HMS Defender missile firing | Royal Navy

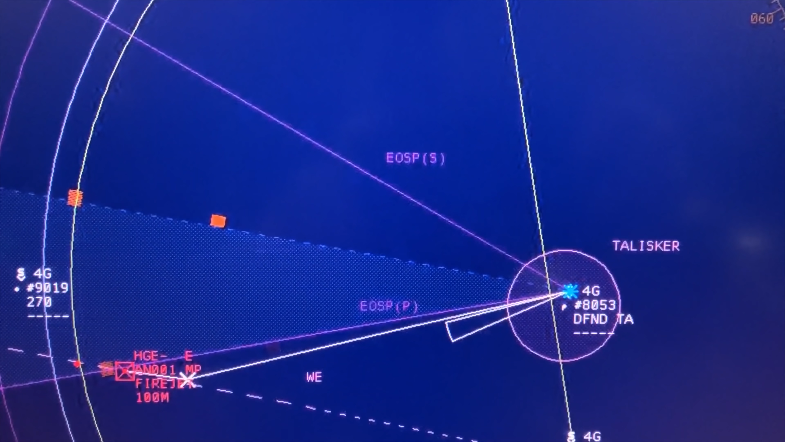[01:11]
splash port is removed, should have on missile track shortly, there it is on missile track, closing, closing, performing KA, end next.